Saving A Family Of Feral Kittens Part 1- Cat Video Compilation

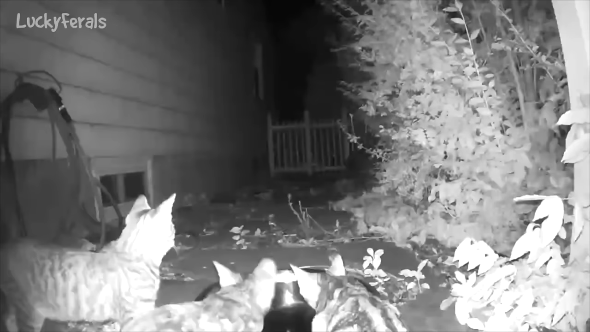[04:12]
There was a family of like five tabby cats at the water bowl, but it was at night and it was night vision. So it could be that some of them are torties.
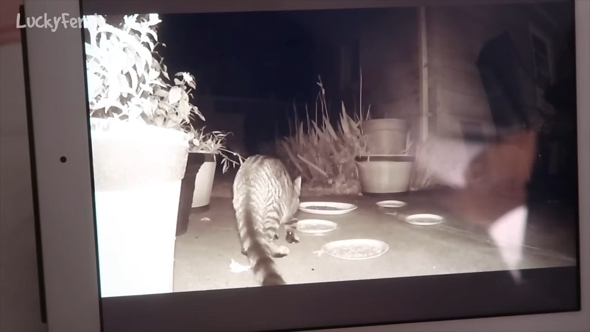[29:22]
And this was just filmed a few minutes ago. So this is one of the little skinny kitties. Maybe that's what I'll call them, the skinny kitties. And it came back. It's eating the leftover fish on the plate. I don't know if this is the one that was really, really skinny. Okay, now it's going for the dry food. Very good.
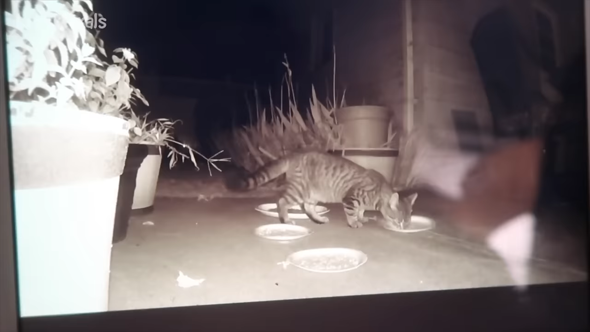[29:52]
There's some reflections on the screen, but I think you can see it. So this is what's going on outside right now. There's three cats eating.
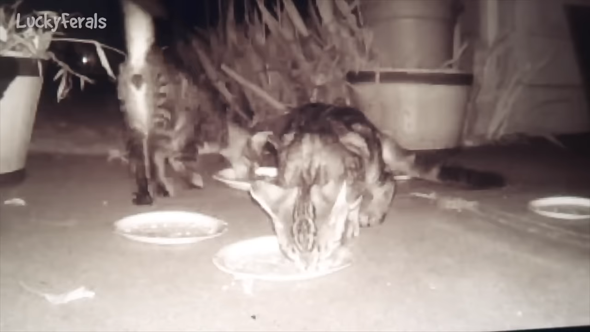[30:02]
I'm happy it's cats and not, you know, possums, skunks, or raccoons. See how these are young cats? They're all tappies.
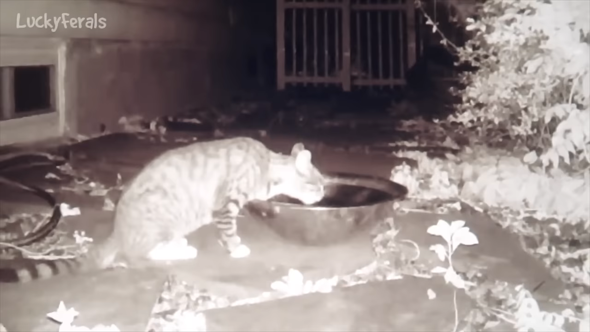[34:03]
water it's a really big water bowl I always put out very big water bowls outside so that if like debris and stuff falls into the water bowl
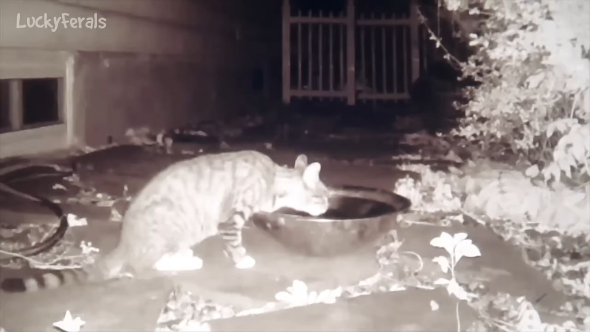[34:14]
the debris will fall onto the bottom of the water and then I feel like it'll you know keep fresh water on top versus a smaller water bowl then if you have debris in a small water bowl you know it's just a small bowl of debris at that point when I say debris I mean like leaves and dirt and you know just stuff that might fall into it
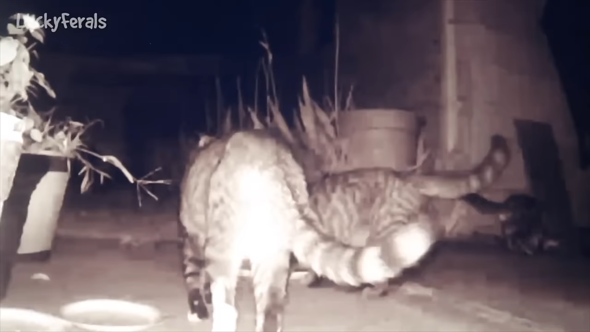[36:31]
all right so these three had a nice meal this is a wireless camera I don't want to watch too much because it'll drain the battery it's 11 p.m.
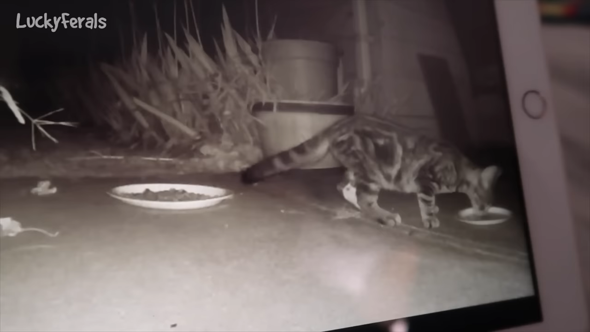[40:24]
have to check the footage and see if anyone else ate anything
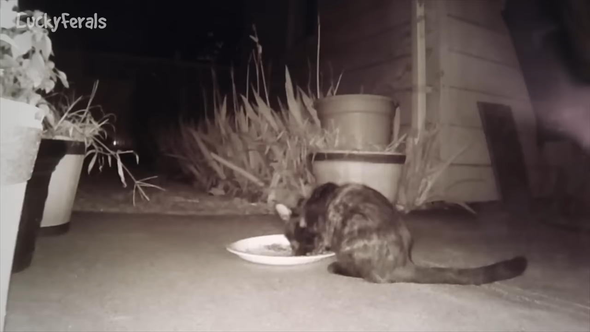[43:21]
the little cat I could be wrong this could be one of the siblings but at least it's a cat eating and not a possum because a possum was eating the food so hopefully there's quite a bit of food left where the cat after it's done I'll probably go out and see if I need to put some more out but it definitely looks very hungry from the way it's eating
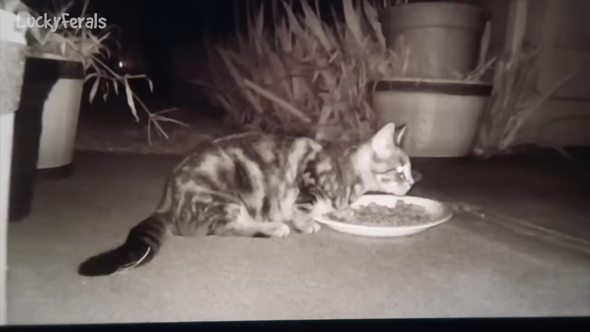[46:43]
and is eating the food on the second platter the bigger cat is still eating off the smaller plate so
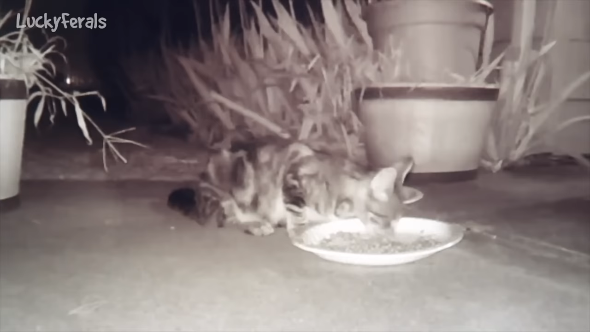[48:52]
and there's the little cat it came back to eat more food I'm surprised at how much it's eating it's really eating a lot it's almost 9 p.m. and I'm checking the security camera footage it looks like the black and white cat came and ate some food it looks like both of these platters are empty right now here's Bowie's doing his job
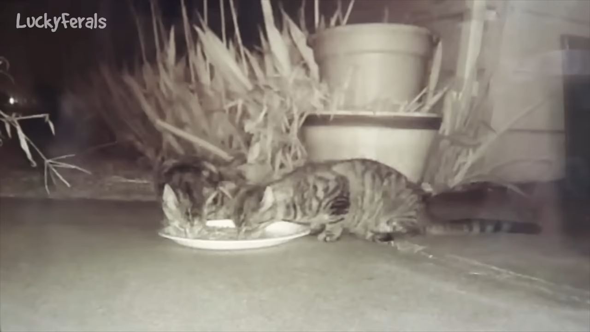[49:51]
it's 8 20 p.m. and look at what's going on outside two of the kitties are eating from a platter I put out this is some dry food and some wet food so this is the it looks like the little tabby look at this four so there's the one that looks like he has like white boots on I don't know if his
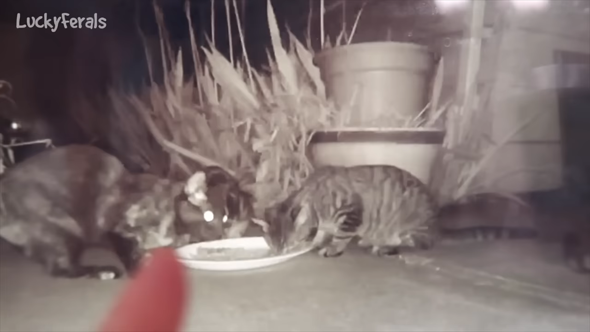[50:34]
then this is one of the torties and I'm not sure if that one is another torty or it looks like a tabby maybe it's the blotchy tabby
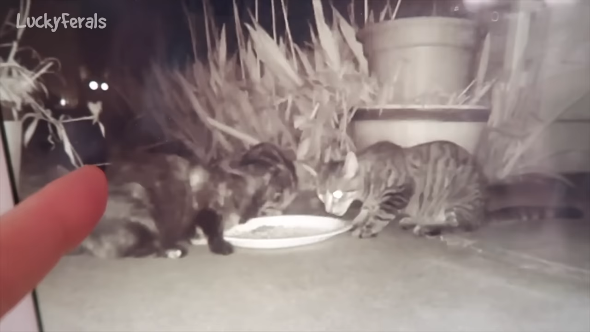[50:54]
so there's two torties oh look here's another one is that the black and white one yeah that's the black and white one one one two wow one two three four five total if you count the other one so there's a
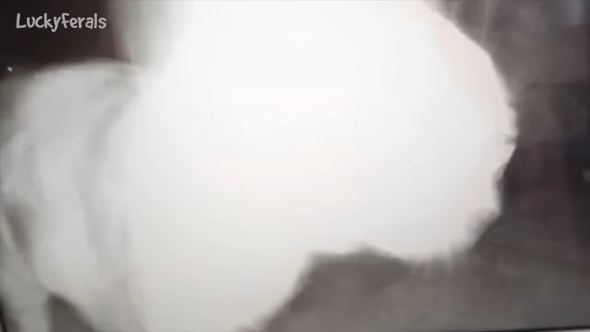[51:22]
there's the black and white cat